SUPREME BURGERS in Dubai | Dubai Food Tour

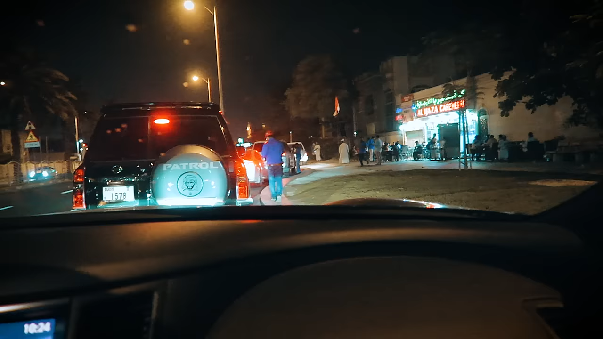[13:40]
I've been coming here for 17 years. Look at how many people just for that tiny restaurant over there called Al Ijaza Cafeteria, legendary restaurant. Everyone's lined up and we're on a main road.